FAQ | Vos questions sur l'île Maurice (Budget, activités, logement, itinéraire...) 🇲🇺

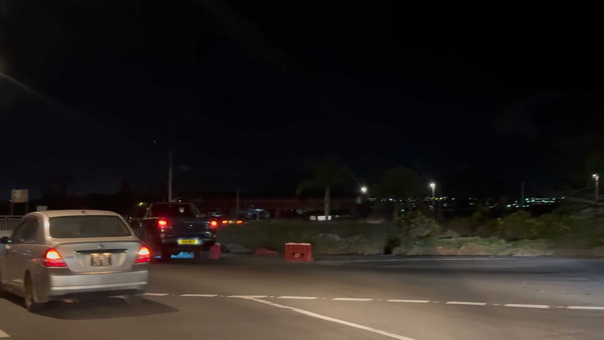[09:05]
Les routes sont très bien éclairées. Franchement, en tout cas, nous, pour aller jusqu'au logement, c'était très bien éclairé. Les routes sont bien.
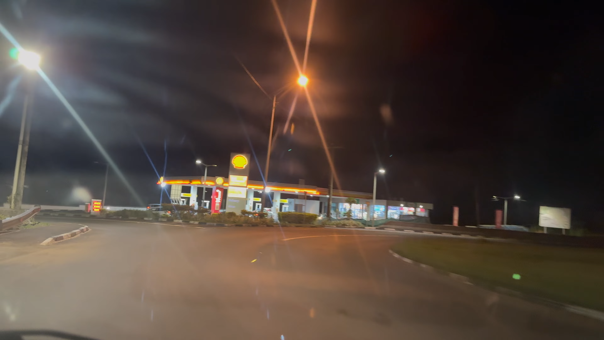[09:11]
Franchement, à part de temps en temps, mais franchement, les ronds-points sont impeccables à prendre.
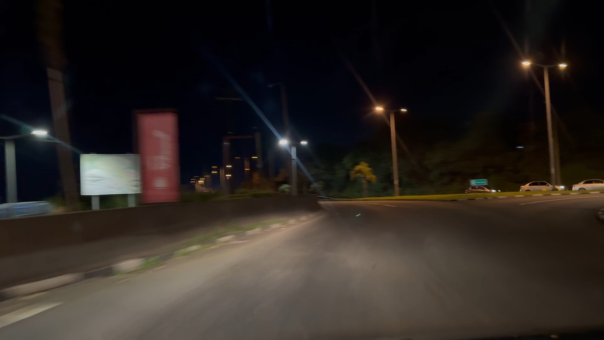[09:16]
Au début, tu avais un peu peur, mais en fait, ils sont hyper bien éclairés. Toujours un peu d'appréhension quand c'est la première fois qu'on conduit dans l'autre sens.